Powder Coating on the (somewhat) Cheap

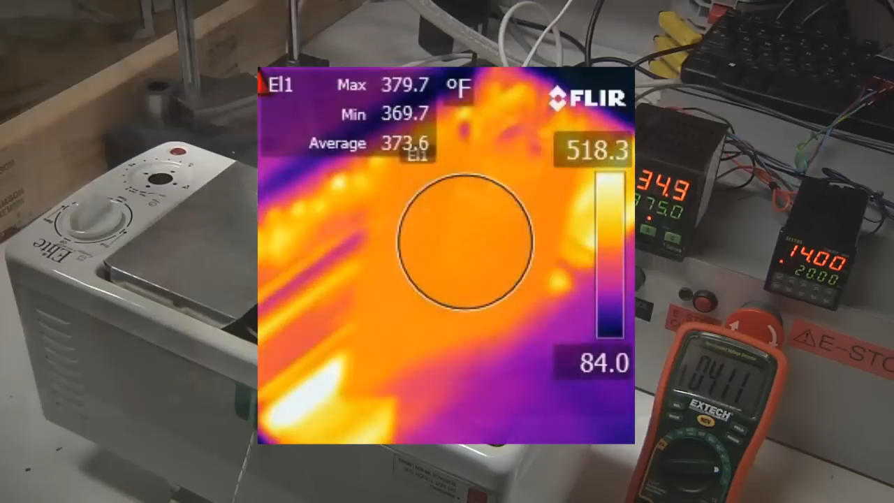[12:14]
On screen: max 379.7°F, min 369.7°F
and I could shoot the camera through that portal without taking the whole cover off and see the temperature of my parts.